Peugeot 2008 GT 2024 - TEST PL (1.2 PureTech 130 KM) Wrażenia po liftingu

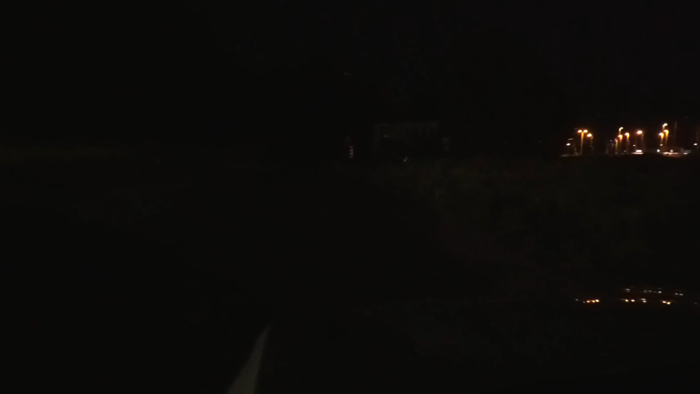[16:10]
Lepsze światła w 2008-ce nazwane zostały full LED,
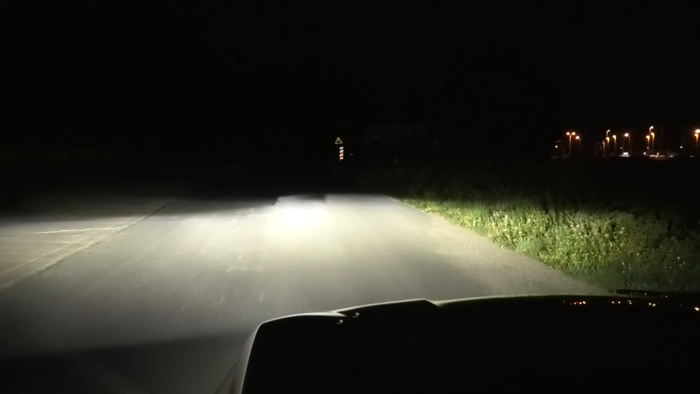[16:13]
ale tak jak przed liftingiem, nie oferują one matrycowego wycinania fragmentów wiązki, a ich adaptacyjność polega na dostosowywaniu wysokości snopu światła do warunków, na przykład prędkości.
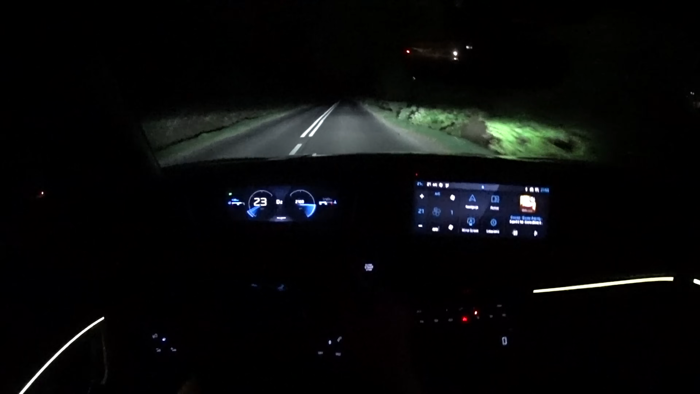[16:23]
Diody umieszczone zostały w soczewkach, co skutkuje bardzo dobrą precyzją poziomą. Dostajemy tutaj także dużą moc, więc chociaż w 2024 roku można już trochę kręcić nosem, że testowany model nie oferuje matryks LED-ów, ale ogólnie światła w nim trzymają wysoki poziom. Z tyłu, gdy ustawiam przedni fotel pod siebie, to na nogi mam taki niezbyt duży, ale jednak bezpieczny zapas.